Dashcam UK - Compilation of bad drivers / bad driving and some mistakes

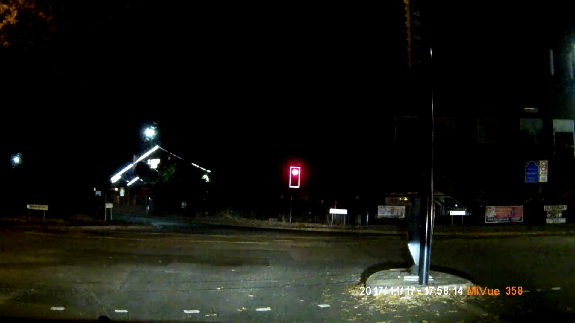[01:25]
Ten pojechał na czerwonym. Już dawno się czerwonym uświecił. On tak było.